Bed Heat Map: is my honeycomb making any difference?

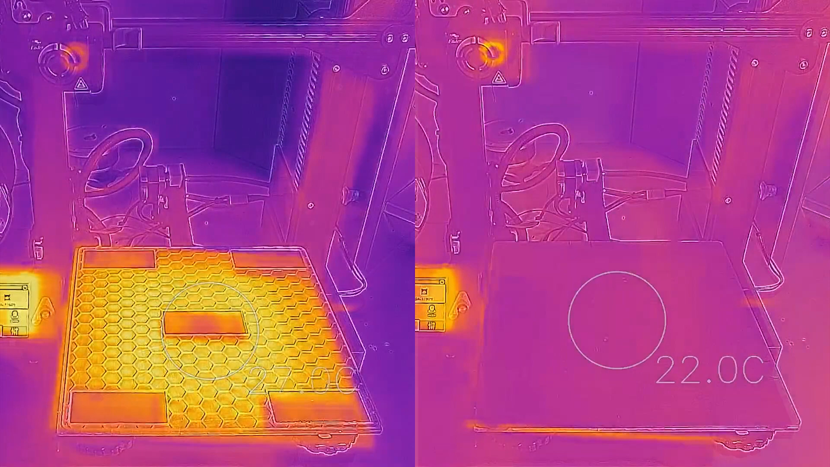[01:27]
And now we go into the infrared, you see a spot in the middle, not very easy to read on the left hand side, but anyway that's a spot marking the temperature. And I sped up the movie just to avoid boredom. So you see in like one and a half minutes the bed on the left goes up to 60 degrees C, while the one on the right is still a bit lagging behind. So you will see it will reach the temperature of 53 degrees
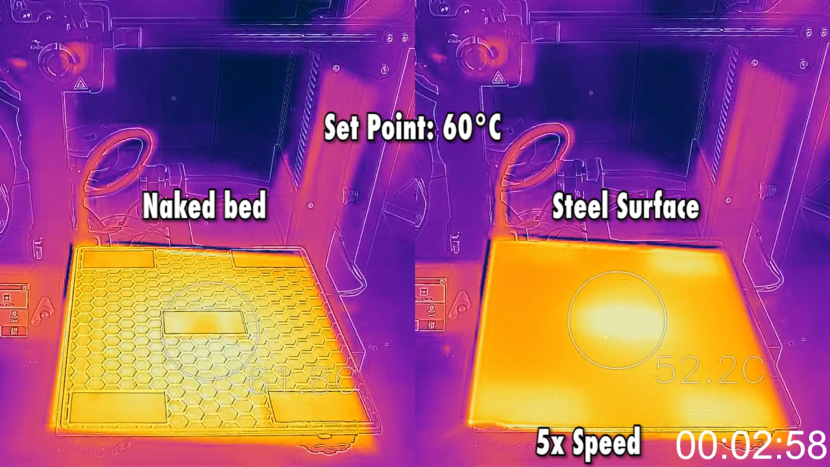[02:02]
in roughly three minutes or three minutes and a half, and then it will stabilize at that temperature. Which is a bit of a news, so it seems that the dissipation or the insulation of the air inside the ONICOM is actually putting an offset into the heating of the bed. So you can see it stabilizes at 53 degrees. So I decided to crank it up a bit, so I have raised the set point to 70 degrees,
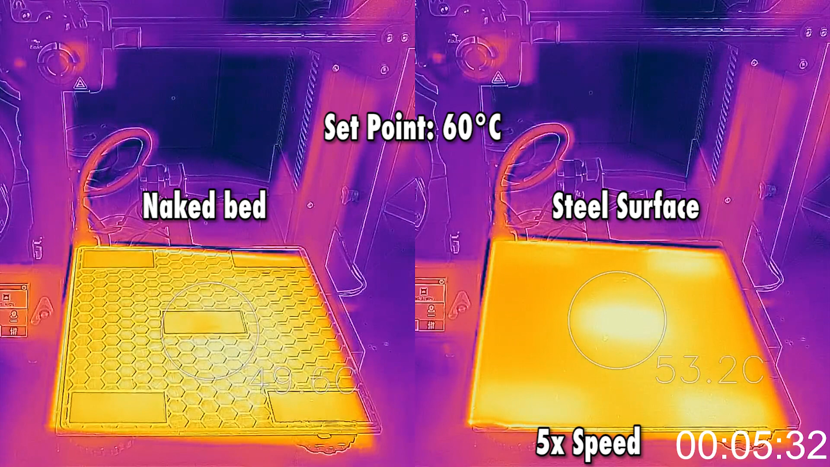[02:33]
and you will see it climbs up to 60 pretty quickly. So overall I would say that the heating itself is not impaired,
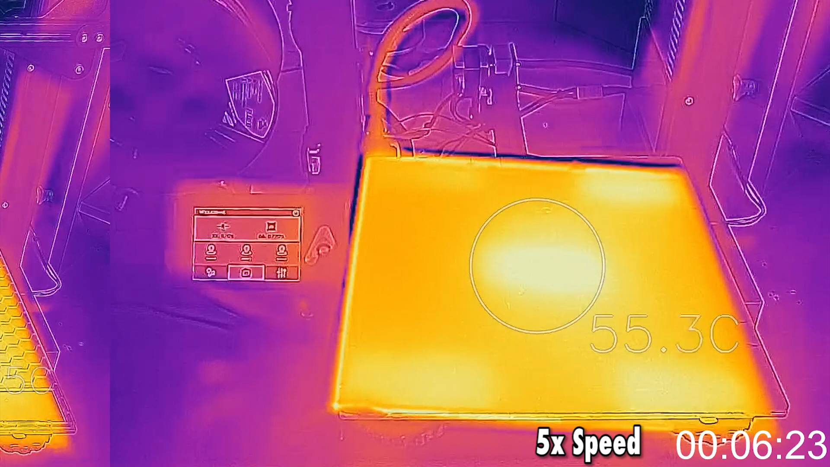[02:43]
On screen: spot 55.3°C
it's more that it's slowed down and there is an offset that you have to take into account.
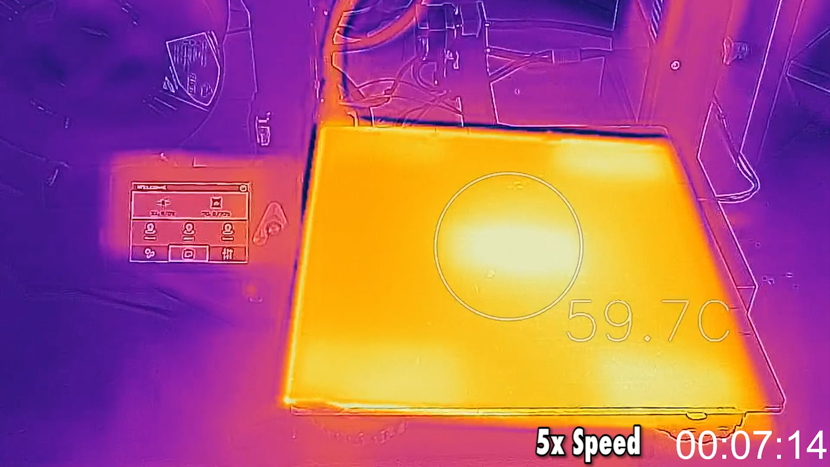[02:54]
On screen: spot 59.7°C
You can also see that by moving around a circle, the difference in temperature is in between 4, 5 or 6 degrees degrees, which is pretty okay. I have three main takeaways for this experiment.